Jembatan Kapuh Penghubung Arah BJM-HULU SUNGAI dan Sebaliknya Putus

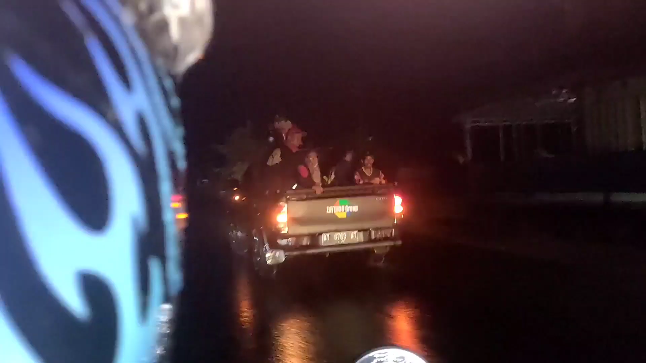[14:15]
Bubuhan damkar nah. Bubuhan BPK mulai HSS buahnya manggeningi kita.